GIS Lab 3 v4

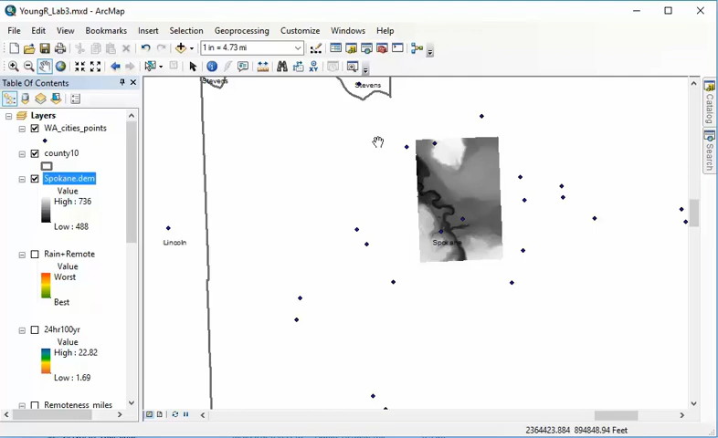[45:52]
a quarter section map would just be one quarter of a particular section map. And this one is for Spokane. And so, a DEM is a raster data. If we zoom in, this one is pretty tight resolution. DEMs either come in 10 meter or 30 meter grids. So, for every cell, it's either 10 by 10 meters or 30 by 30 meters. And there's a single elevation.
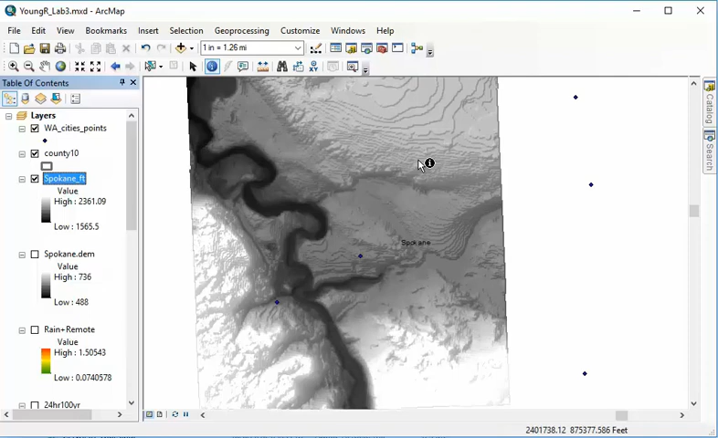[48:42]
visually see the topography a lot better.